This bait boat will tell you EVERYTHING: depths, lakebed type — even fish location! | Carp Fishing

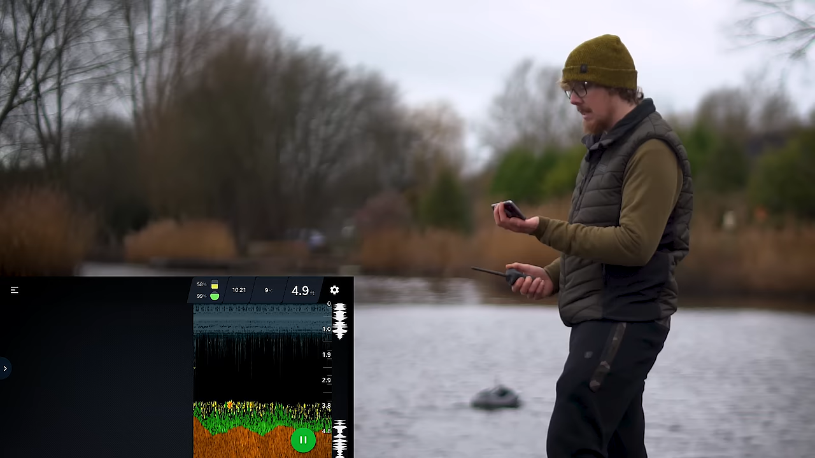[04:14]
I just want to check if it is exactly how I think it is on the Deeper. So let's drive it over there.
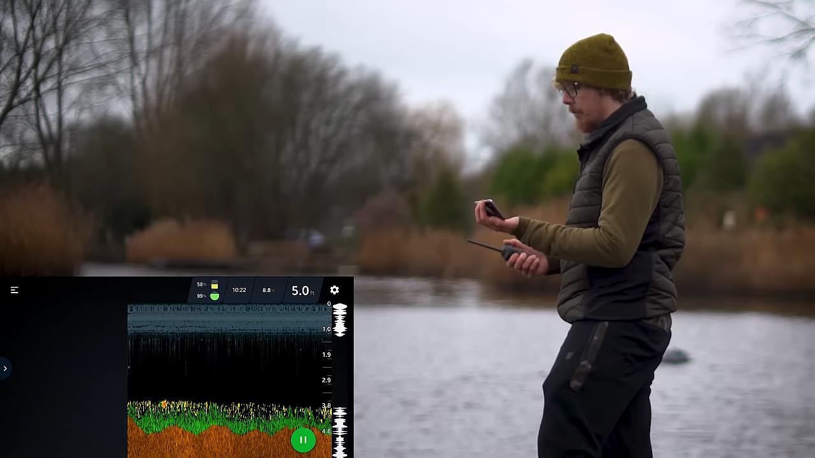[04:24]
On screen: depth 5.0 ft
As you can see, just as I thought, it's around the five foot mark, fairly silty bottom. It's all pretty much the same everywhere out here, so that's no surprise to me just yet. But I'll just take it into the bay.
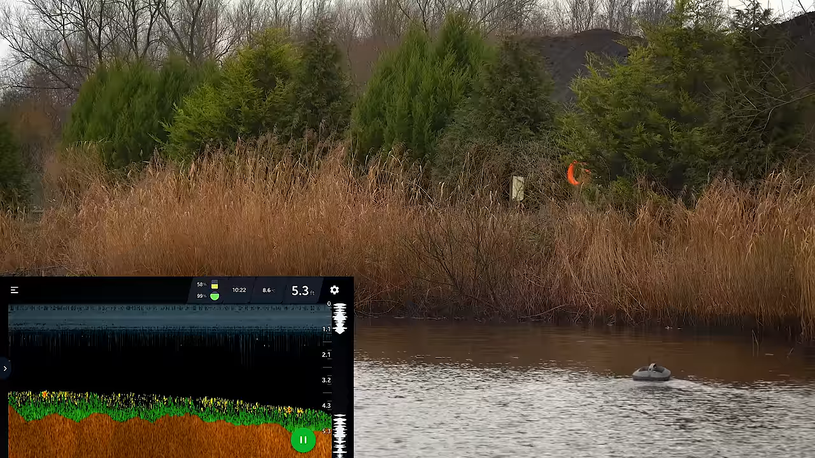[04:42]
On screen: depth 5.3 ft
It's starting to shelve off slightly, it's down to 5.2. Still taking it in, raising slightly.
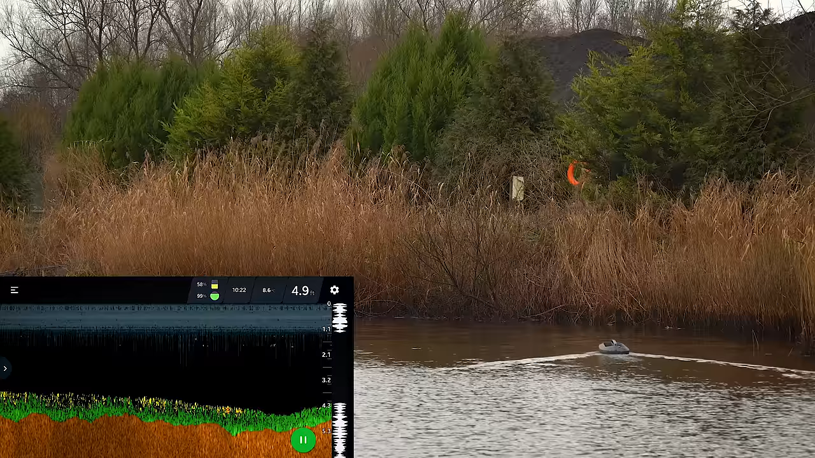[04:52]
On screen: depth 4.9 ft
From what I remember, there should be a bit of a drop-off. Let's start looking at the boat. There we are, starting to drop off a bit. Let's take it in a bit more. A little less silt. Look at that, it's starting to drop off and there's almost no silt whatsoever, or very, very little. That's probably what I was feeling when I was fishing in there, is it's much firmer.
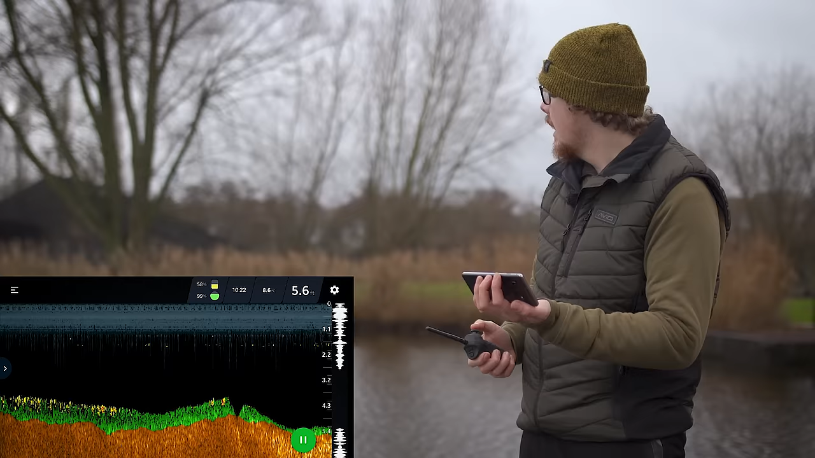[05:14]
On screen: depth 5.6 ft
And on a lake that's covered in silt, that to me looks like a much cleaner area to present a rig. It's deeper as well this time of year, coming into the pretty cold. Hopefully there's some fish holding up there.
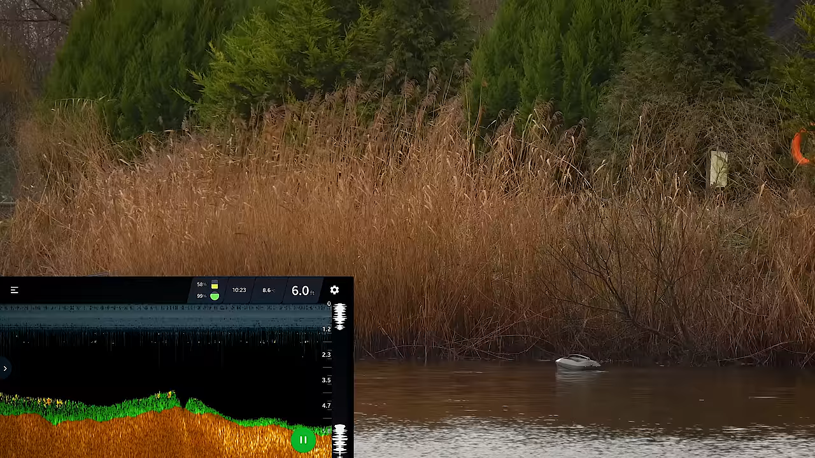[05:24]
So now I know exactly where that is on the deeper. Look at that, even completely clear there at one point. So I'm happy with that spot.
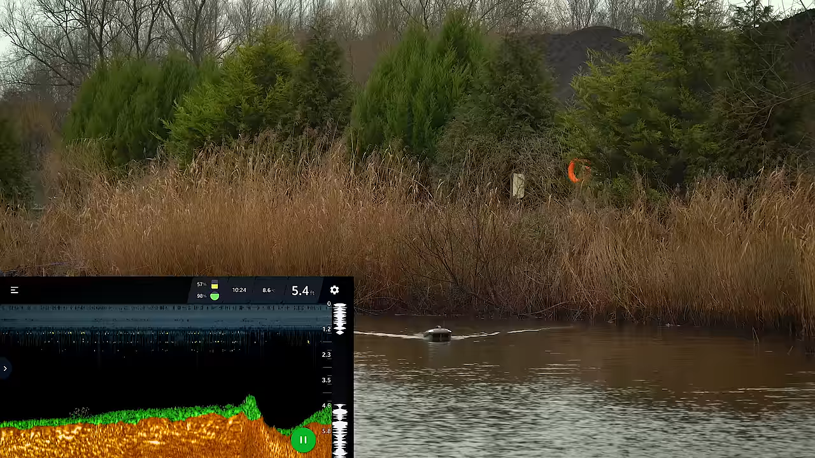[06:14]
Actually, bringing it back, I've just found another little dip that I remember was there. So it's found those points on here, and extremely accurately. The bait boat will actually remember that spot and be as accurate up to 60 centimetres radius of that spot. So I know that's absolutely perfect for where I'm taking it out there.
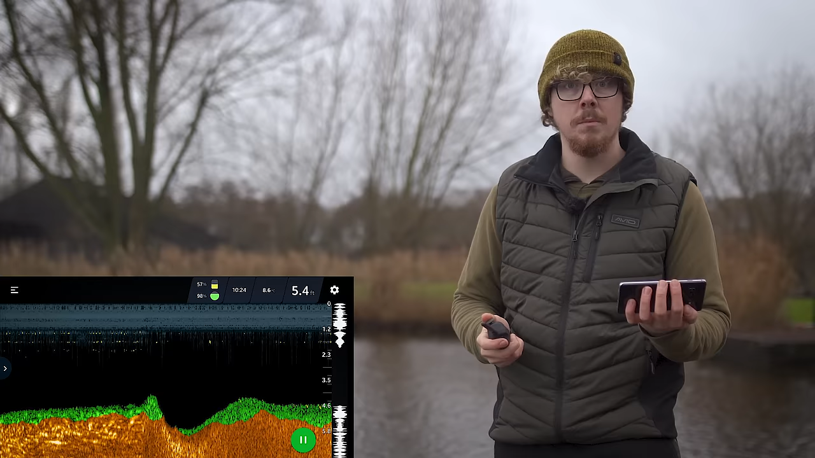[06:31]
But once it's back in, I'll put some bait in the hopper, a rig in there as well. Set it to go to point A, and see if it drops exactly where I want it. So the boat has now come back to me.
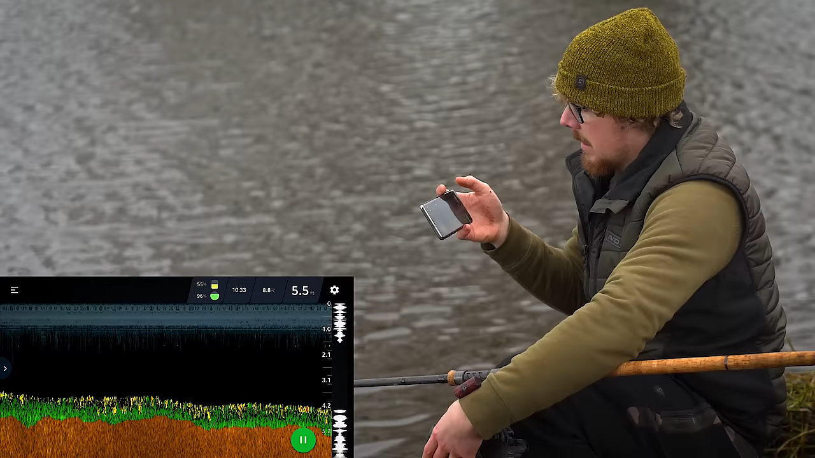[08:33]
On screen: depth 5.5 ft
where it's still on the clear area. So I don't have to multitask too much, I can control the rod, have a look at the app, boat's doing the work for me.
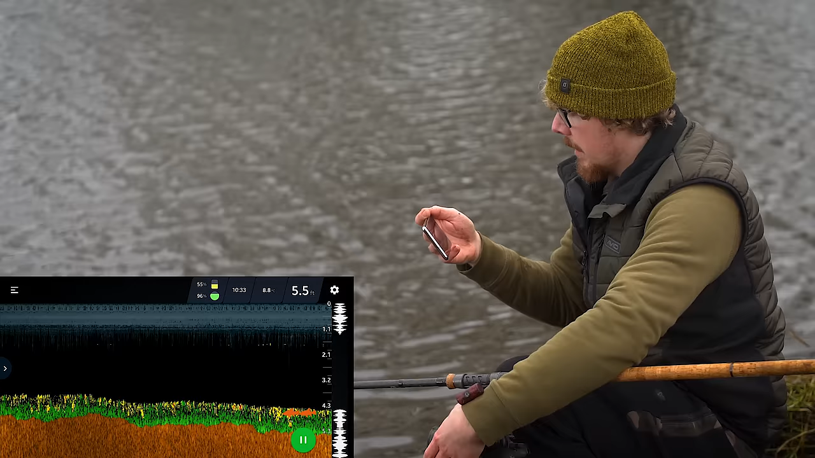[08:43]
In fact, it says it's just found some fish where it's just gone over. There we are, it's just starting to drop off, so it's virtually there.